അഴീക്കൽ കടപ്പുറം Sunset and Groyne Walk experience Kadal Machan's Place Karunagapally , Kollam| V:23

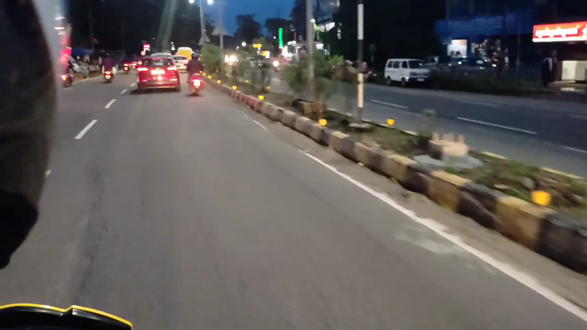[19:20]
നേരെ നമ്മൾ വീട്ടിലേക്കാണ് പോകുന്നത്.
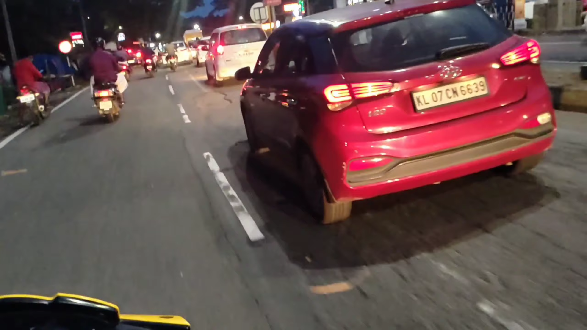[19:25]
അപ്പോഴേക്കും നൈറ്റായി തുടങ്ങി, ഇരുട്ടായി. റോഡിലൊക്കെ നല്ല തിരക്കുണ്ട്. അപ്പോൾ നേരെ വീട്ടിലേക്ക്.